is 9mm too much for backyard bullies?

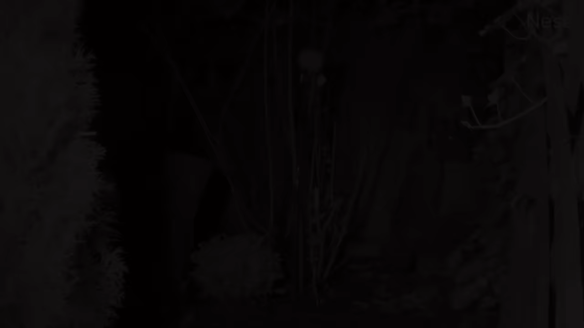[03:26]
A couple of days go by with no real action and then this crew rolled in in the middle of the night.
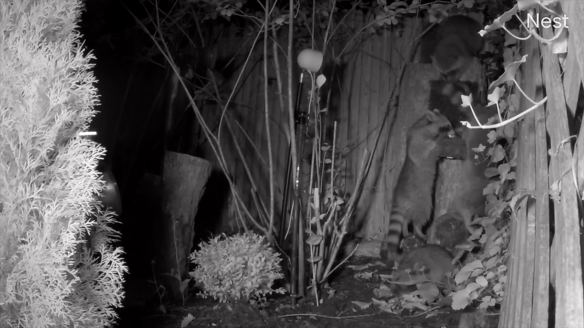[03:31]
You know, I need these guys to come during normal business hours. That's probably why you've seen so many squirrel and chipper videos of late.
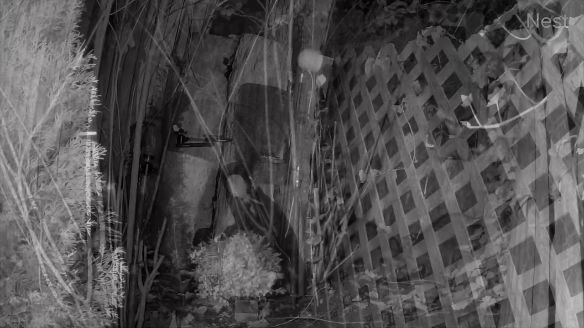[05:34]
But by the time I got ready and I got out there, I saw something I didn't expect. Those guys had disappeared, but what was there was this giant skunk.
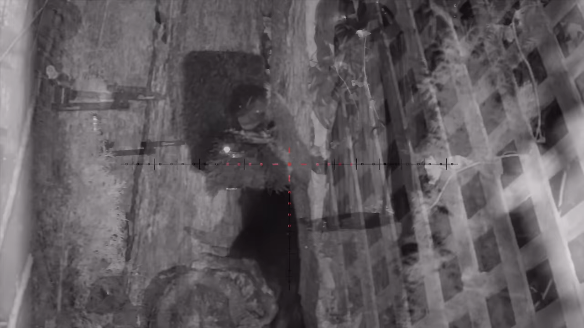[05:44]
And I've learned my lesson, though, before shooting skunks with larger calibers, that it is definitely not the best move.
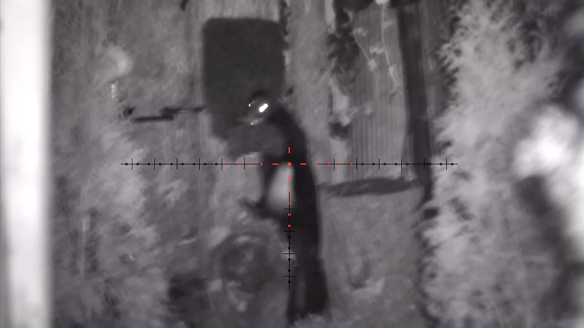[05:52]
Now, that shot was perfect, right in the vitals, as you can see here again.
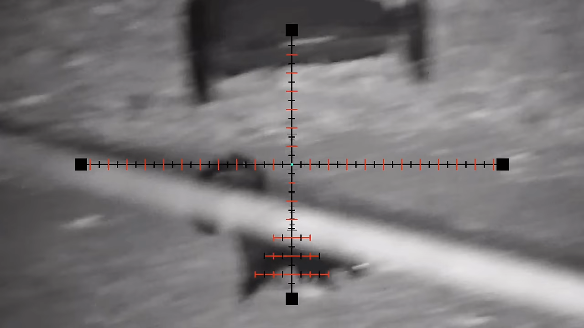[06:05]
So a slow 25 or even a 22 is the best like this shot here. Skunk spray when they're stressed or threatened.
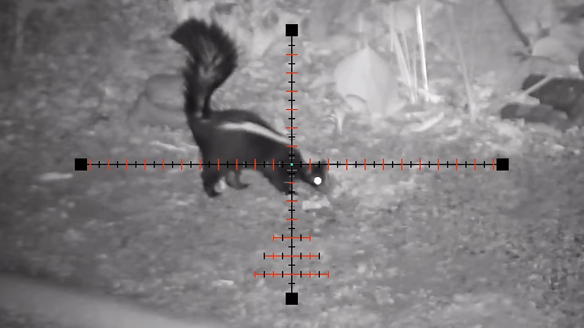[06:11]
The 25 or 22 hits them, and it just feels like a little pinch to the vitals. So you'll see them stop, kind of look around after getting hit,
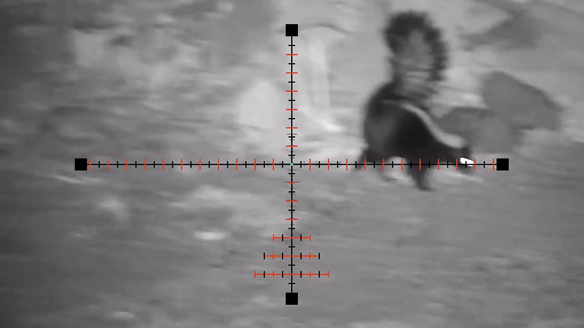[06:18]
and then just go on their way for about, I don't know, five, six, maybe eight steps, and then they just collapse and they're dead. In these cases, I'd say 90% of the time, they've done this with little or no spray.
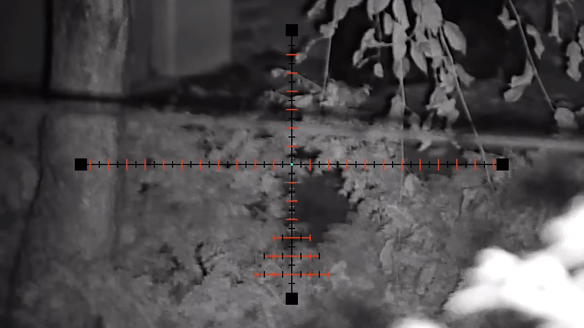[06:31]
Now, back to that original shot with the 9mm, while this one didn't budge from where it landed, I knew I was in trouble.
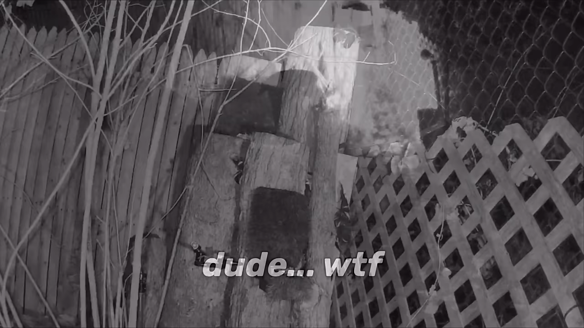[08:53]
Given raccoons eat trash, I guess it's not surprising the two day old butt juice at the base of the table for one acted like bait, drawing this backyard bully in for a sniff, and a few peanuts, and a side of lead.
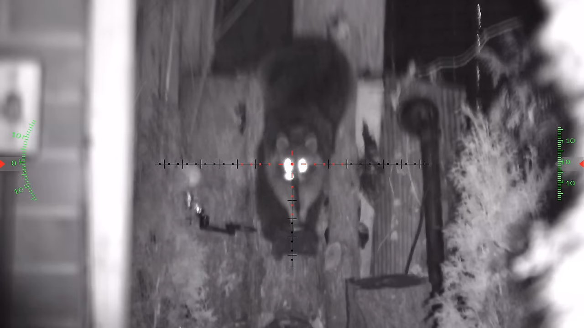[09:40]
I actually pulled that shot a bit, but the forgiveness of the 9mm saved me as it went into that trash panda death spin.
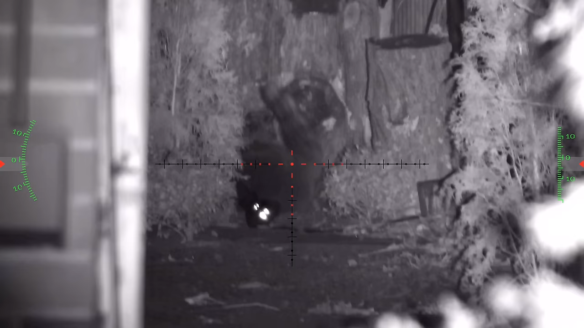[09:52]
I was able to get one right behind the front leg there, and then one last one for good measure and it didn't budge. So that was it for this guy. We're going to wrap this video up with one more, and this absolute monster of a coon.
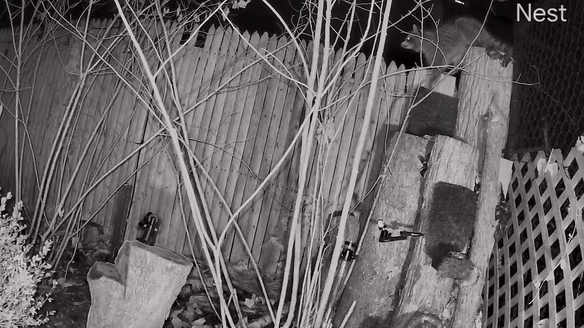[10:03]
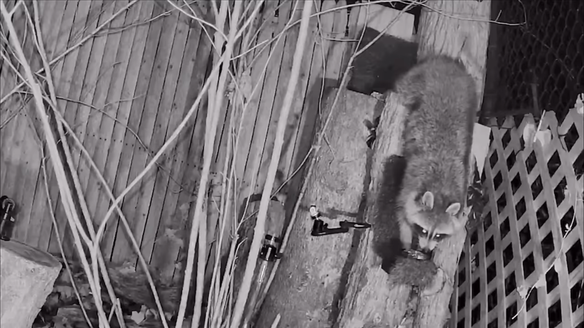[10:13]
Look at this thing fully stretched out how big it is, basically sitting up top, it's got his front paws sitting on the table for one and just munching on some peanuts. This is a monster.
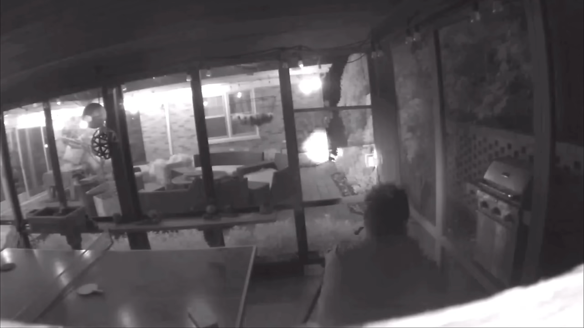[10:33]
It heard me sit down as I bumped the table there on accident, and then it definitely saw the IR light as it shot back up, kind of began to retreat a little bit. I stopped it with the Leshy Kiss, and then I sent it.
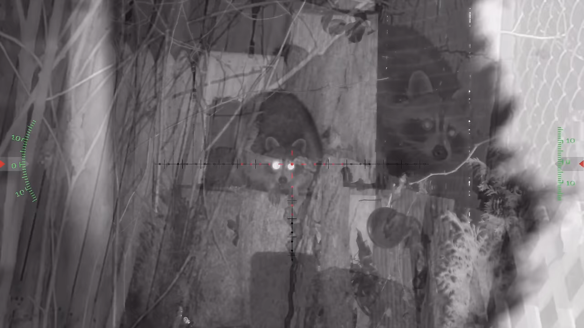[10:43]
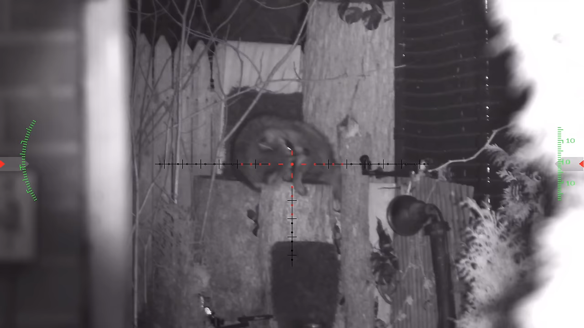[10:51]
That just anchored, but that went low and left again. It wasn't until the next morning when I realized that it was on me, and I test so many different types of ammo that I had forgotten to
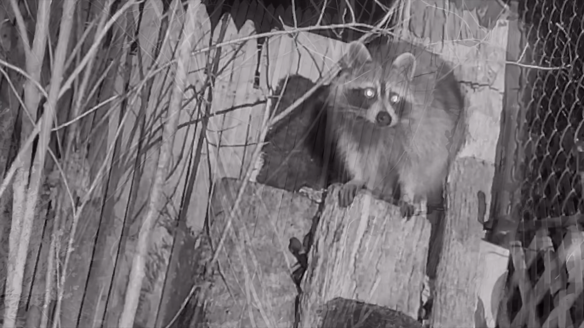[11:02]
re-zero and move it to the Hades profile on the ATN.
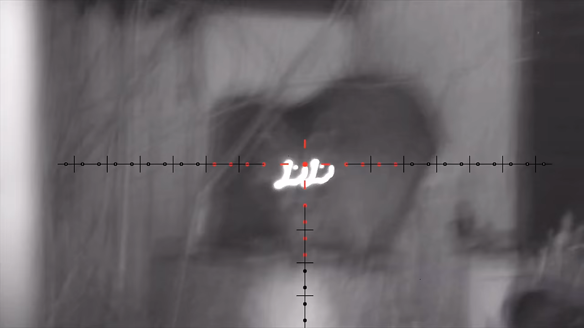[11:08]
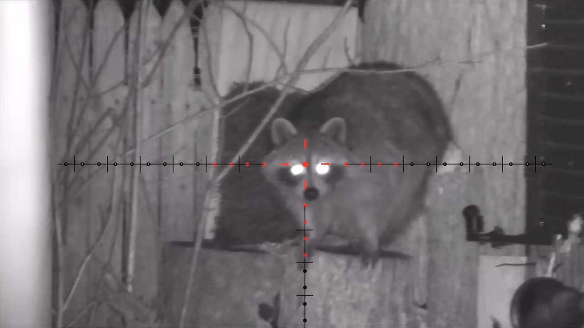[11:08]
So it's an easy fix, and thankfully I wasn't using anything less than a 9mm, or I would have been in a bad situation. But this guy just anchored anyway. So onward we go with a couple of rats and that slick Steyr Pro-X,